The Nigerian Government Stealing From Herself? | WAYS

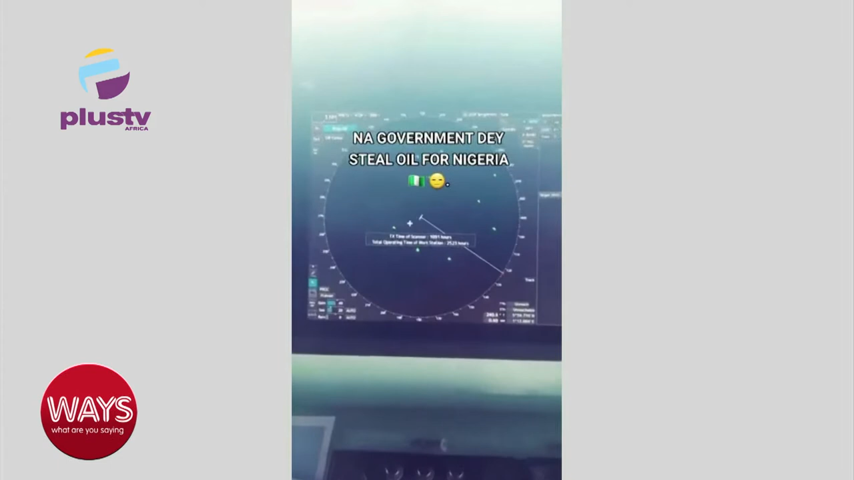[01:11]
these things all these things the moment the vessel enter your territorial water this thing you see
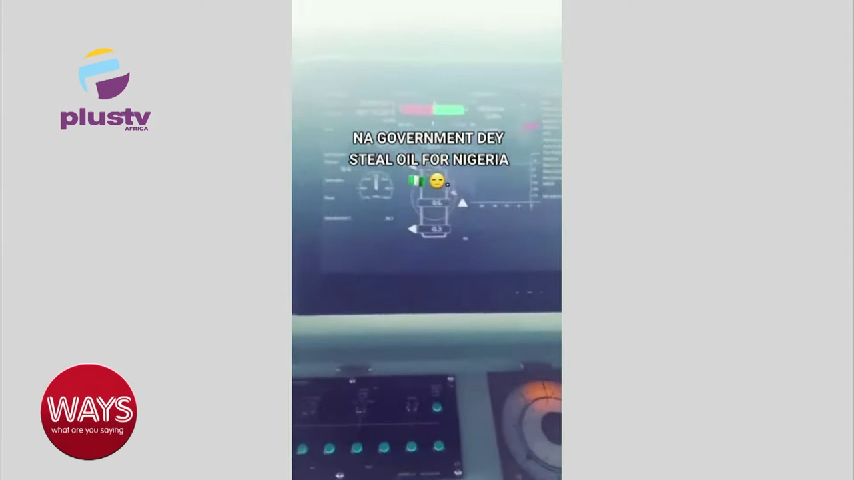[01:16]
the moment any vessel even from from like one thousand miles
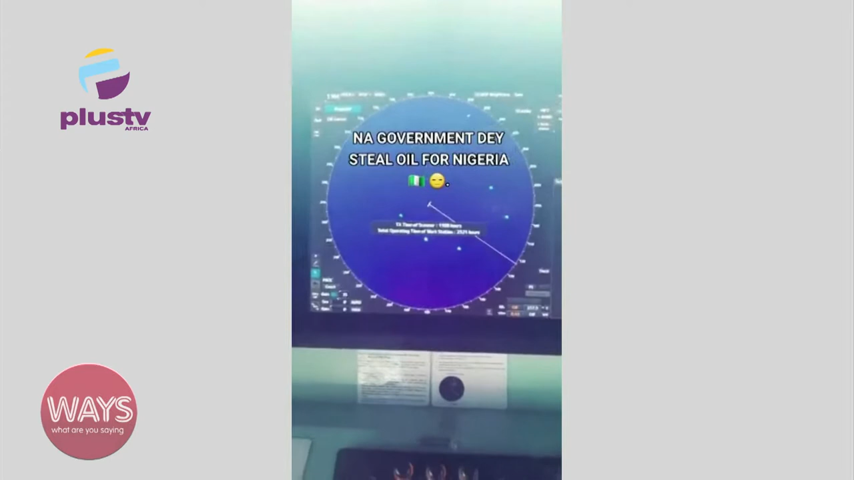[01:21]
from your from your port they go don't see them say they come all these things they take on